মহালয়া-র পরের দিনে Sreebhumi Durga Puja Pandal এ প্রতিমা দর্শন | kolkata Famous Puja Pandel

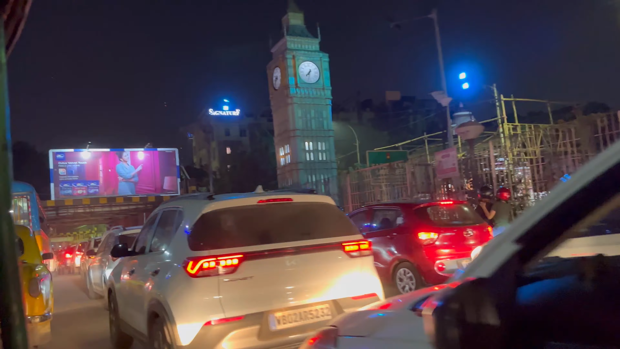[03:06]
এখানে আগে ঠাকুর যাচ্ছে মানে লরিতে করে, সেই জন্য এই জায়গাটা এতটা জ্যাম হয়ে গেছে।